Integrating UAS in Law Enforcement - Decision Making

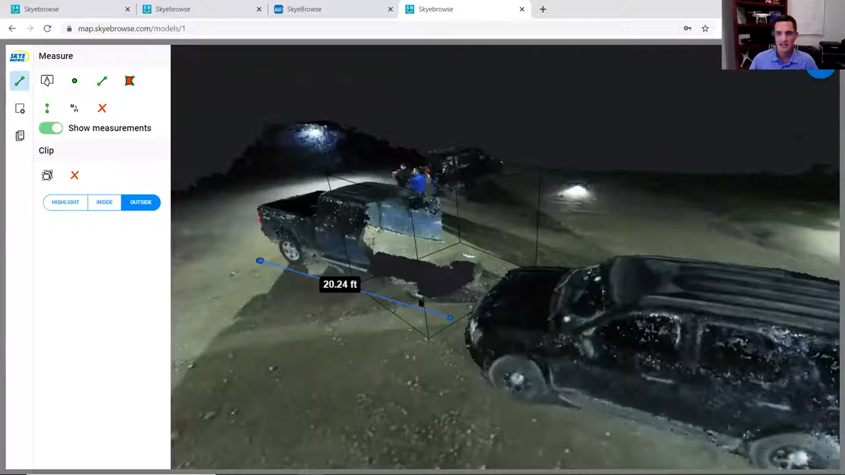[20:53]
talking about so if you had two vehicles and they were together like this and you really wanted to get a better look at
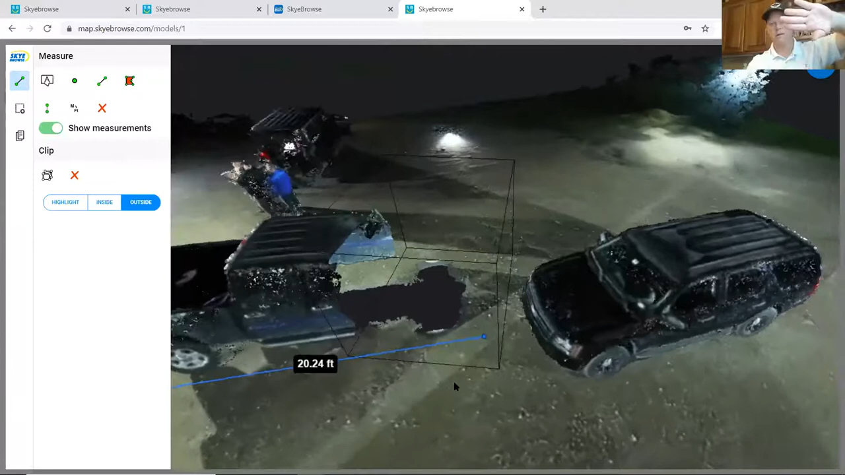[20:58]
the front of say that tahoe you can eliminate the front of my truck and then and
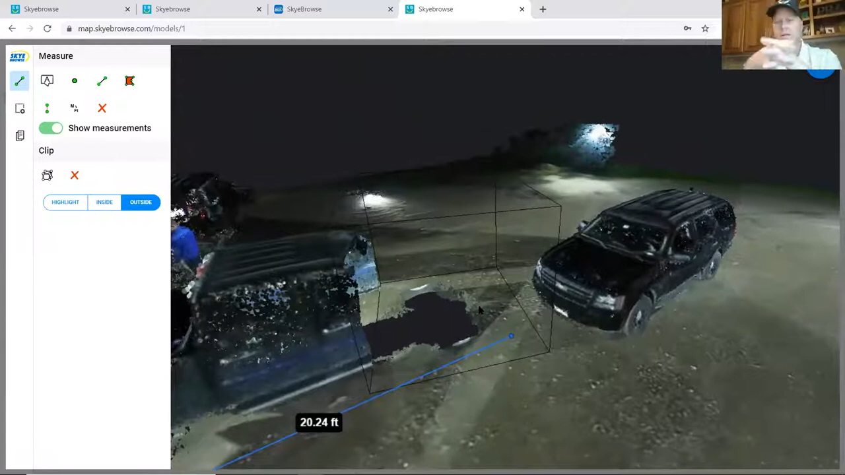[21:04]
they get uh what you really need to do that's exactly what i was wanting to do then that's non-permanent virtual and then you can just uh eliminate that hole and just exit out of it just hit x and then you can get the
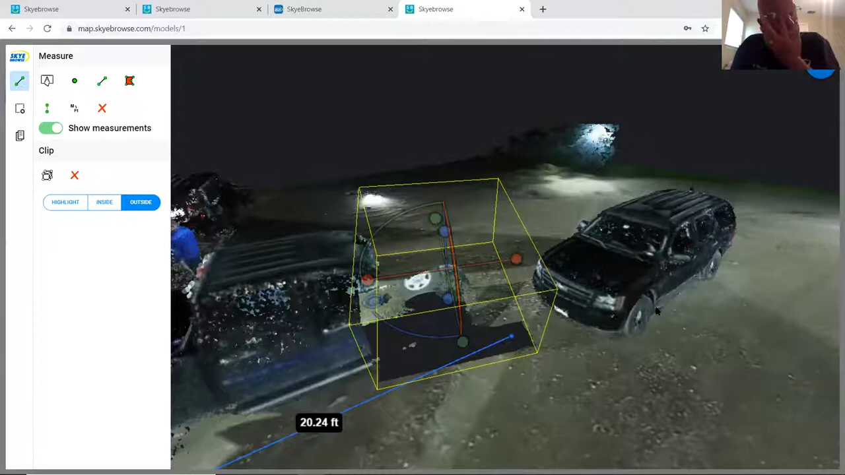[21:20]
red x on the left side and i'd say the really interesting thing is you could do this is a nighttime model with light so daytime you're doing this this is taking place very easily without any lights set up and then flying it uh i'm going to go back to the this this uh
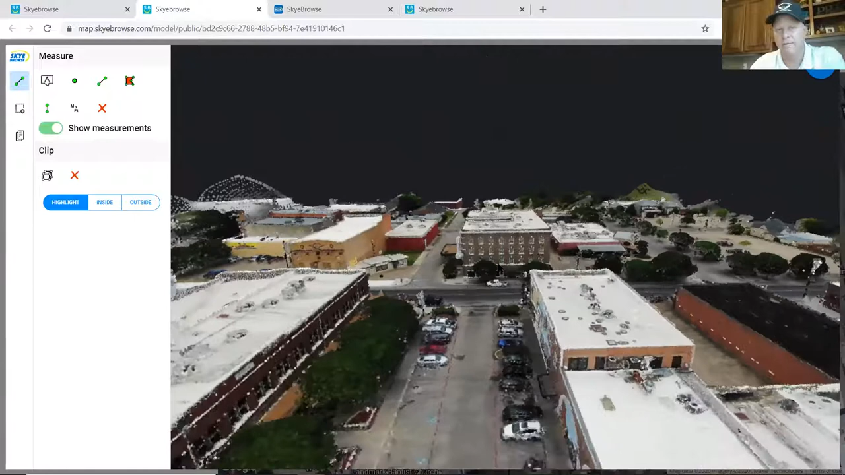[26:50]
some kind of damage was done tornado strike whatever you know there could be a bunch of different things um
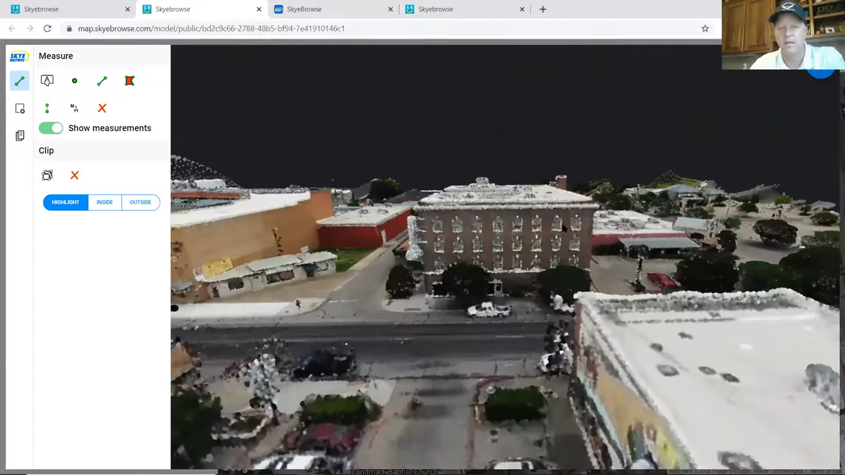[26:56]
and so what this allows you to do is get get all of your information measurable information very quickly what
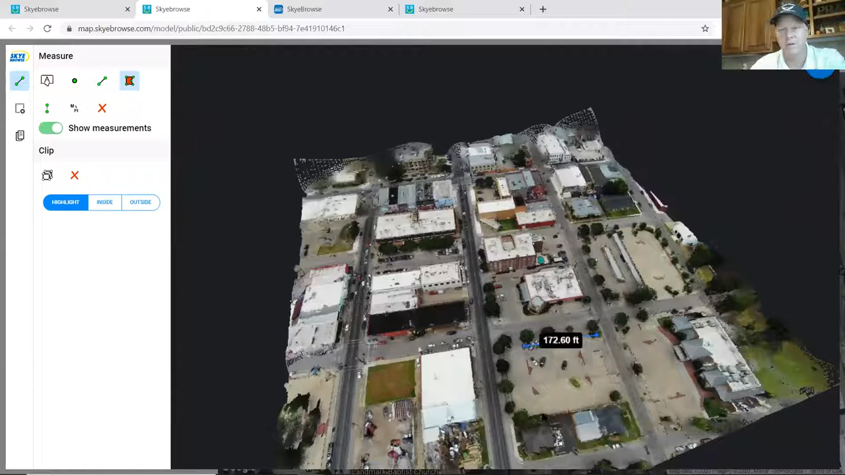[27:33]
the computer um this was on a substantially fast computer i9 you know about a seven thousand dollar computer um to to do that and now we can have stuff like this uh in was about a half hour from the time it was taken in about six minutes and finished processing
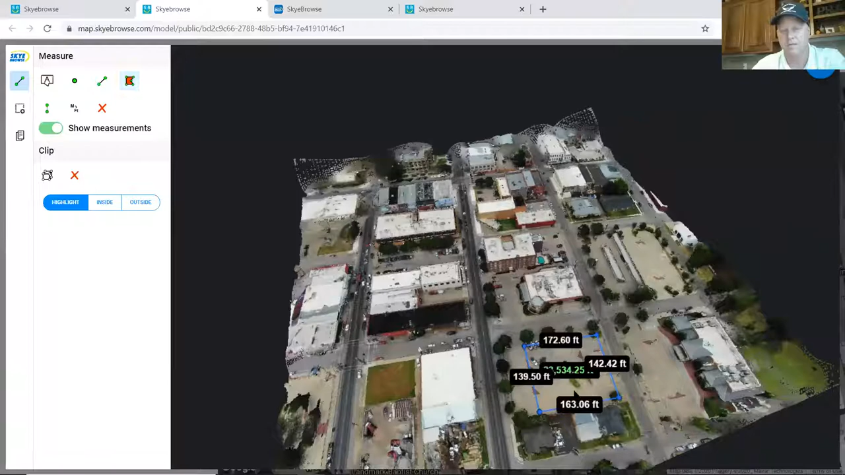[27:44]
and maybe another 20 so in a half hour you have all this information uh that
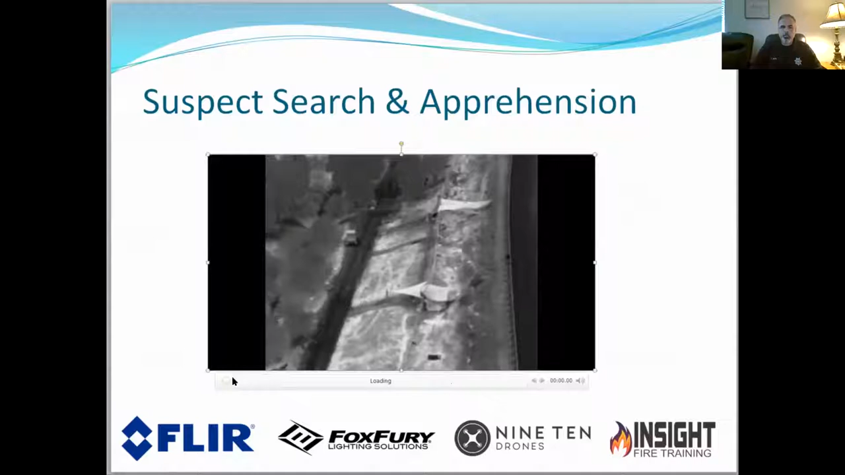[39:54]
this is the autel evo2 dual with that 640 a thermal sensor go ahead rick yeah this was a call we had actually on this last sunday night of a fight down at a homeless camp behind one of our shopping centers in a big open field
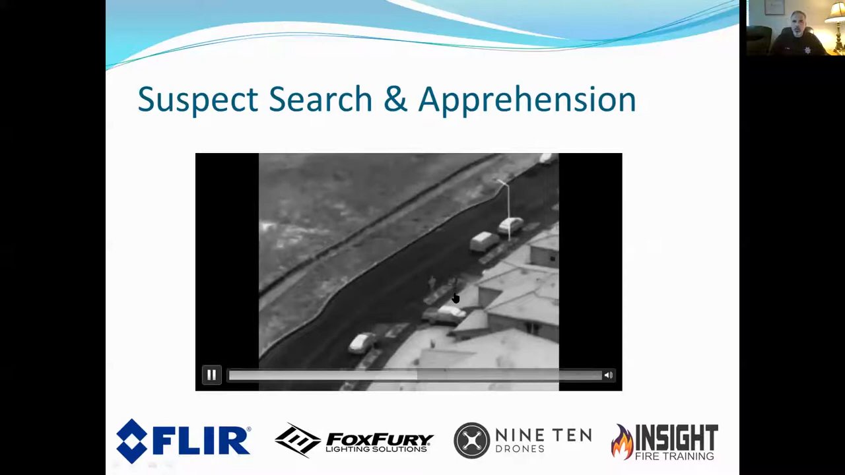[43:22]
this was a warm night the roadway was carrying a lot of the heat so i kept it on black hot so it helped silhouette him a little better i put it on white hot and blunted him out in clear white so you got to let's another thing about training you have to train with this
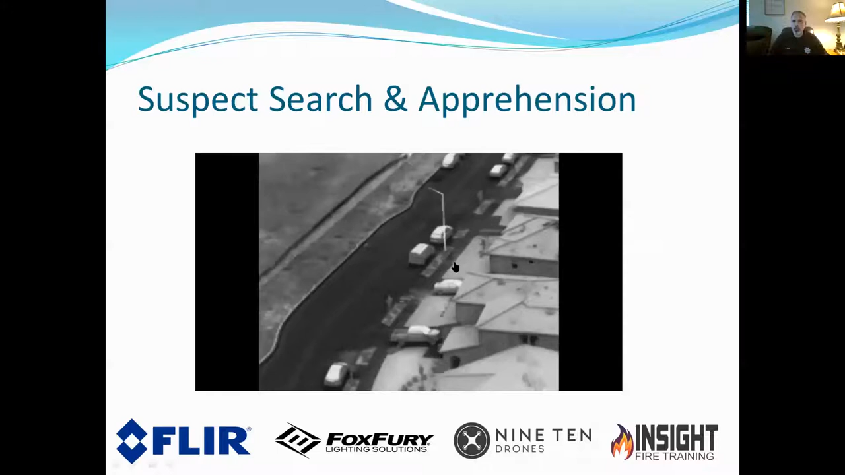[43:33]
and understand what these capabilities are you know can you adjust to a
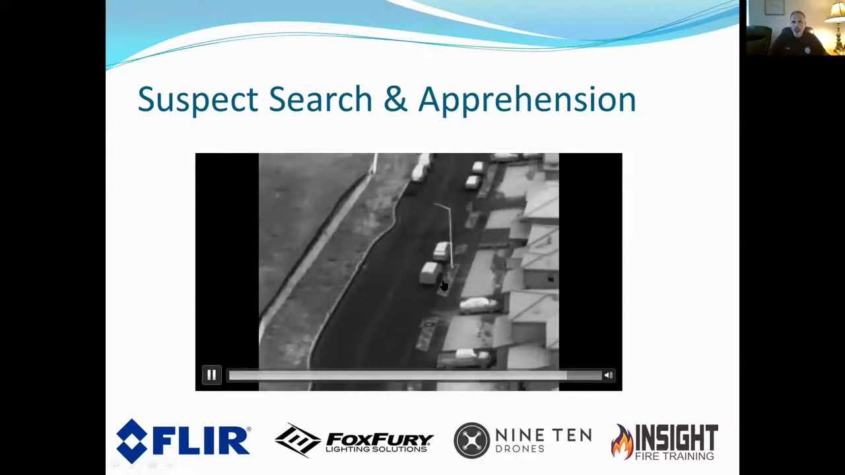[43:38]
color palette and some of on the msx mode on the uh on the mavic enterprise we we try to do a comparison back and forth and on the enterprise it's not it's apples and oranges they're not even comparable and rick like you i want those to pay attention to right here on the hill you're going to see that rabbit